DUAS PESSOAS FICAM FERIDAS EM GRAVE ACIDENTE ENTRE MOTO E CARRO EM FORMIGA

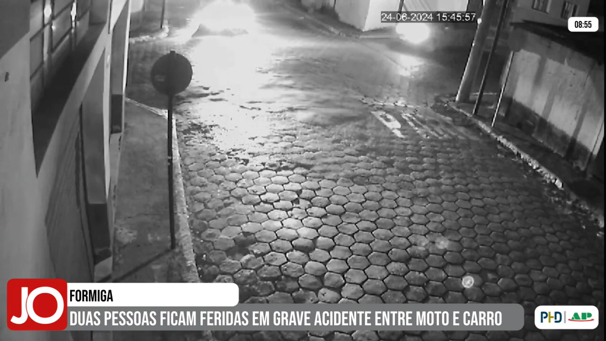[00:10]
É possível perceber que o carro que segue pela rua São Paulo dá seta para virar na rua Goiás, mas não espera a moto que seguia no sentido contrário passar. No momento da conversão, o carro atinge a motocicleta e os dois ocupantes são jogados. Os dois giram no ar e batem violentamente contra um poste de iluminação pública. O SAMU foi acionado e prestou socorro a uma jovem de 21 anos que estava na garupa dessa moto.